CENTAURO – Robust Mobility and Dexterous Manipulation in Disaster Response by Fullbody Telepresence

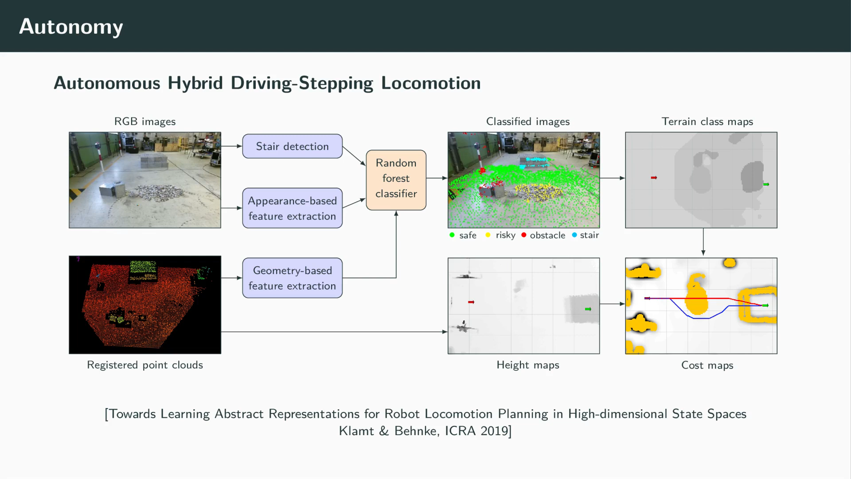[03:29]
This pipeline is enriched by parallel terrain class computation. With all this information, the robot finds a path to circumvent the gravel. The presented autonomous manipulation pipeline enables by manual functional grasping that allows object usage. From RGBD images, the semantic segmentation module finds the object to manipulate, whose pose is later estimated. The segmented point cloud is registered non-rigidly and control poses such as grasp poses are transferred from a canonical known model to the presented instance.